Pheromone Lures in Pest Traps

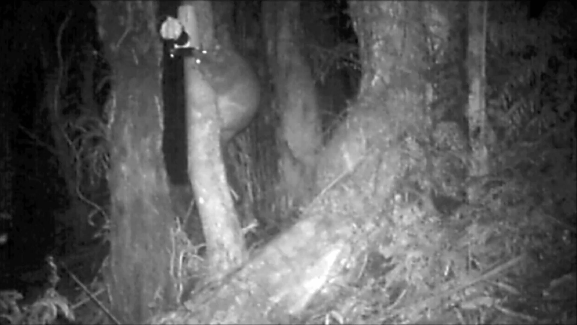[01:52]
It's a CO2 powered trap, it sits on a tree, it can kill 12 possums or 24 rats without you doing anything but if you don't have a lure that can actually get them to go and activate the trap then the trap's redundant anyway. It's the same with any trap or bait, toxin, whatever, it's got to be attractive to get the animal to do what you want it to do.
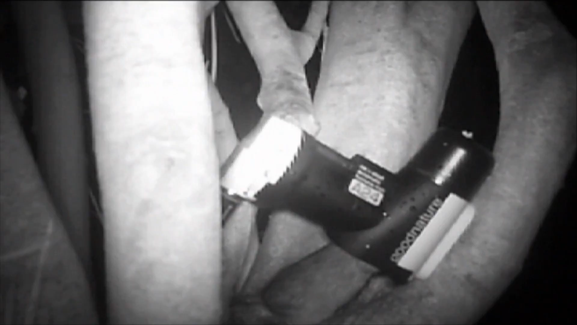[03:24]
So this is the rat trap, it's mounted about 12 centimetres off the ground.